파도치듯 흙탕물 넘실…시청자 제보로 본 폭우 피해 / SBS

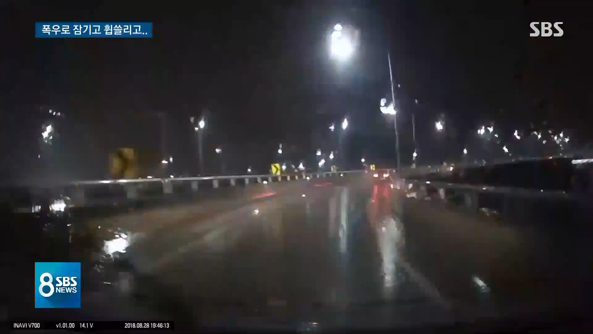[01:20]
어젯밤 서울 암사대교에서 벼락이 떨어지는 순간을 포착한 블랙박스 제보 영상도 있습니다. 쏟아지는 빗줄기 뒤로 벼락 간 빛이 번쩍하더니 순식간에 다리 위 가로등에 내리꽂혔습니다. 주변 차량들의 피해는 없었던 걸로 보입니다. 폭우 상황 제보 영상 앞으로도 SBS에 많이 보내주시기 바랍니다.